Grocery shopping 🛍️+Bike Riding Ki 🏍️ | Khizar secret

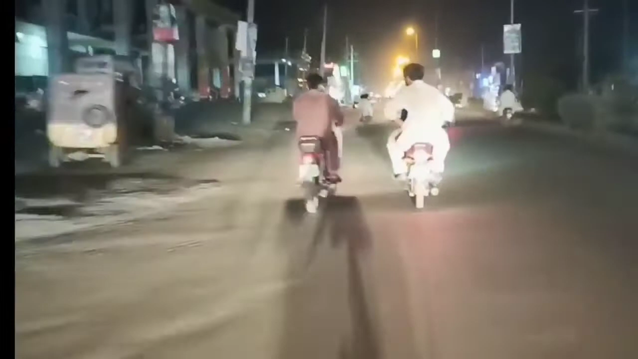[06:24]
तो बाज़ार भी मैं गया था तो आधे से ज़्यादा मार्केट तो बंद थी।
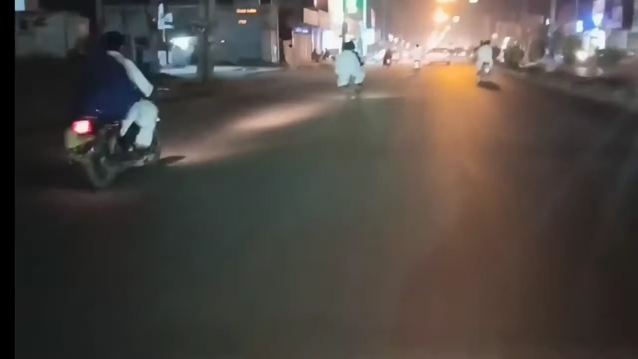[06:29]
तो जो फार्मेसी वगैरह और दूध की दुकानें और किराना वगैरह खुले हैं, ये देखें अभी भी खुले हुए हैं,
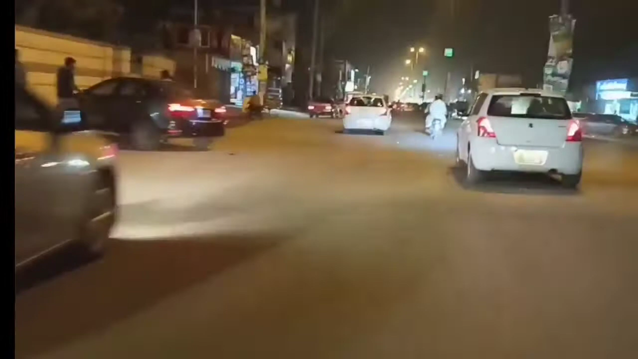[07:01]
तो ये देखें जी, दोनों एक जैसी गाड़ियाँ जा रही हैं।
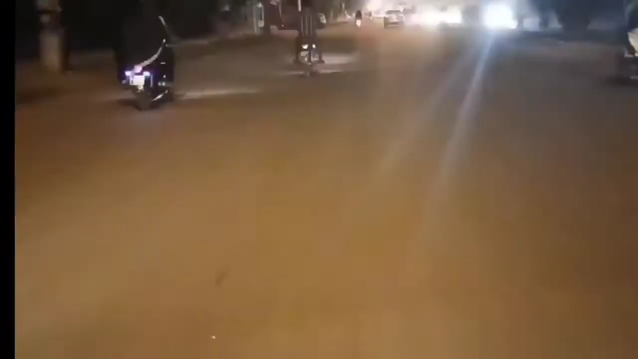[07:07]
ये जी मेरे पुराने स्कूल का रास्ता है, ये इस तरफ जाता है उल्टे हाथ पे भी, इधर से जाता है स्कूल, मेरा पुराना स्कूल था अब नहीं।
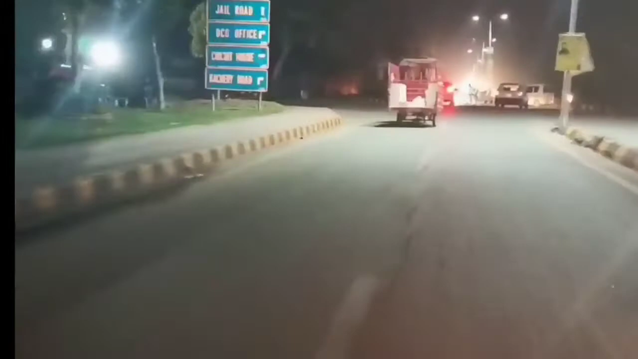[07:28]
तो ये देखें जे रोड, PAF रोड, ये सारा ये सीधा सीधा PAF रोड है।
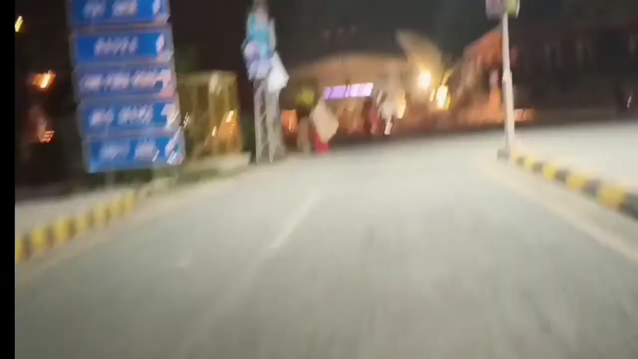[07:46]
तो ये देखें ये PAF, ये चौंक है, तो सामने वो बेस है, मेन बेस एयर बेस।